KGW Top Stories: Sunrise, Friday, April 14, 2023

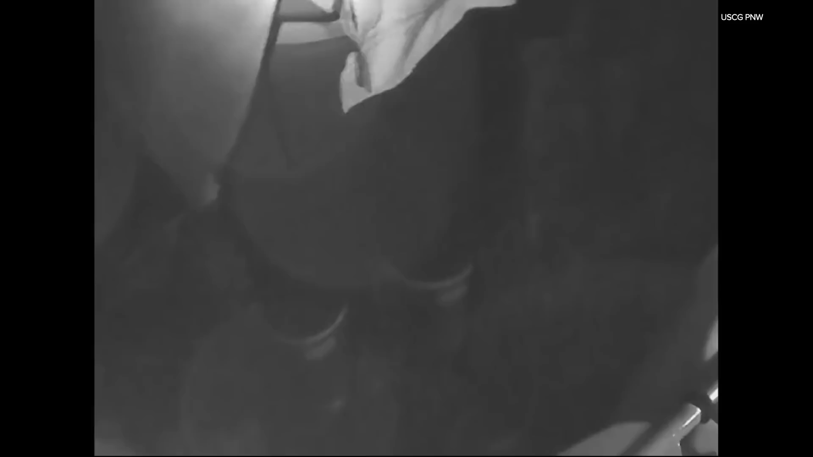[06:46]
We start with a Coast Guard crew from Astoria who rescued three kayakers from the Elk River Wednesday night near Bay City along the Washington coast.
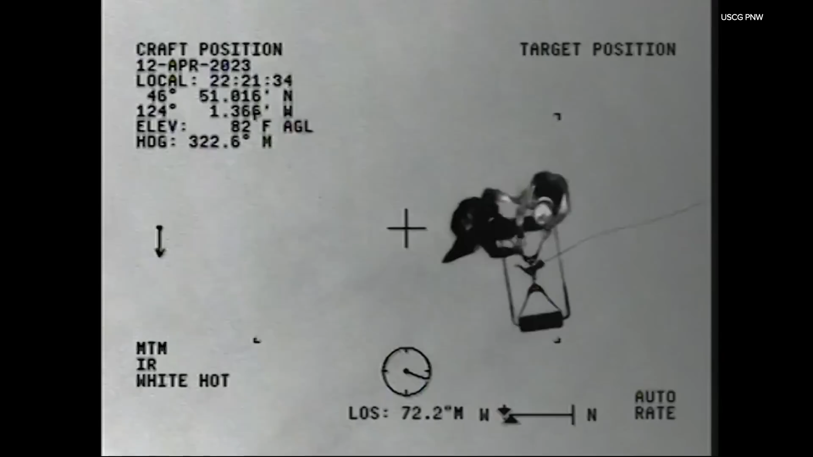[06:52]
This video shows the Coast Guard locating the kayakers, lifting them to safety.
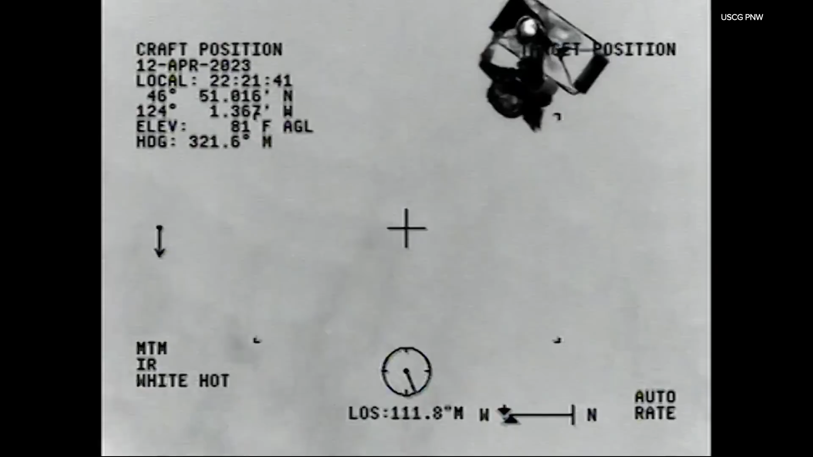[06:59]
We were told that one of the kayakers was showing signs of hypothermia and was taken to the hospital,
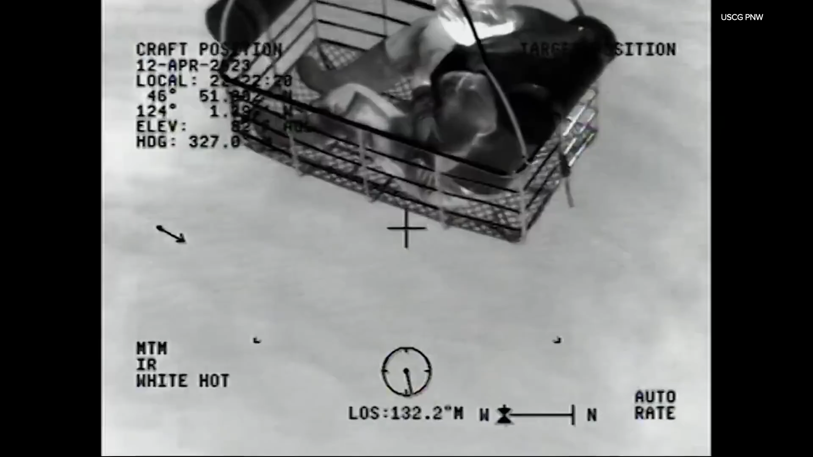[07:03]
but all three people were told are going to be okay.